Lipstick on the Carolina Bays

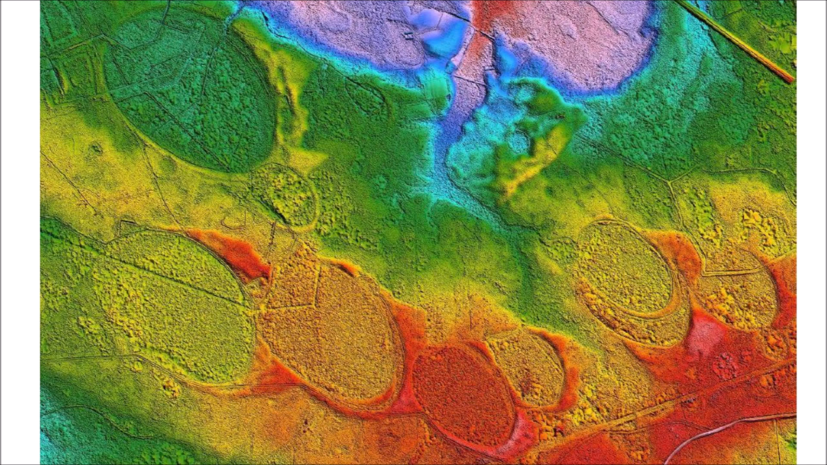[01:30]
LiDAR images clearly reveal the raised rims of the bays and the way in which the bays overlap while maintaining their elliptical shape. Topographic LiDAR images that are colorized based on the altitude relative to sea level can be admired as abstract works of art made by nature. Photographic mosaics of the Carolina Bays in the 1930s caught the attention of professors Melton and Shriver from the University of Oklahoma.
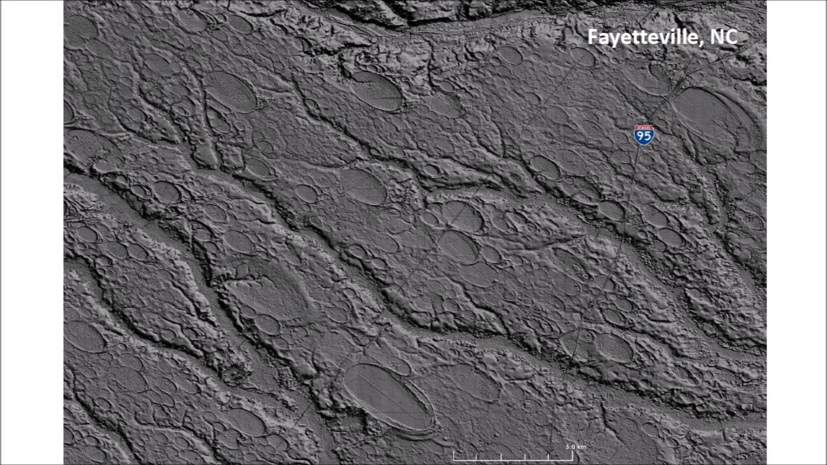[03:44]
North Carolina that shows a landscape completely covered with Carolina Bays except where streams and rivers have carved fluvial channels for thousands of years after the emplacement of the bays. The LiDAR image also shows modern highways and train tracks as thin lines built upon the foundation of Carolina Bays. In spite of the well-documented evidence that the Carolina Bays are the dominant geological structures of the Atlantic coastal plain, many geology books do not mention them.
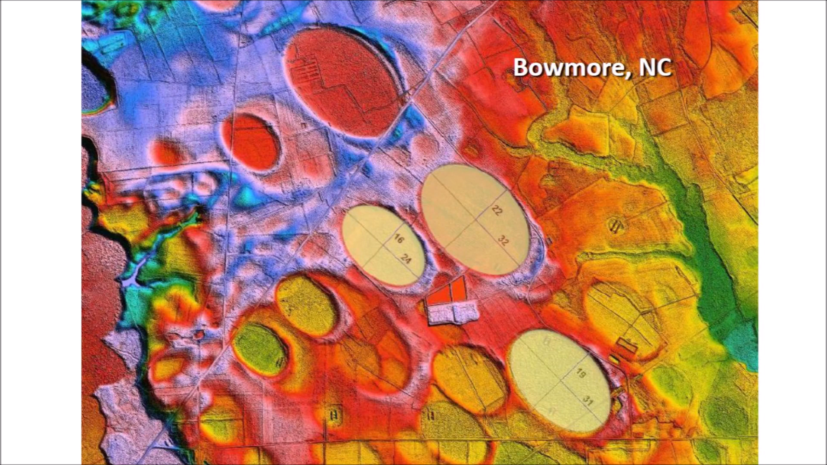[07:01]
it ceases to be a coincidence and becomes a fact attributable to the mechanism of bay formation, which implies that the Carolina Bays originated as inclined conical cavities. The raised rims of the bays also correspond to the overturned flanges made by impact penetration funnels.
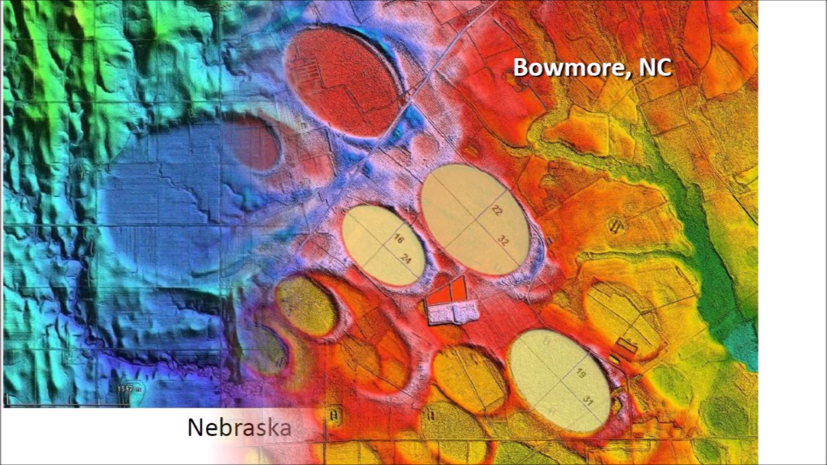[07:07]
Opponents of the impact origin of the Carolina Bays attribute their formation to aeolian and lacustrine processes, which is a fancy way of saying that they were formed by the action of wind and water. Such arguments usually ignore the fact that Nebraska also has elliptical structures with the same characteristics as the Carolina Bays. The Nebraska Rainwater Basins are oriented toward the southwest and occur on terrain that is 500 to 700 meters above sea level on sandy soils south of the Platte River.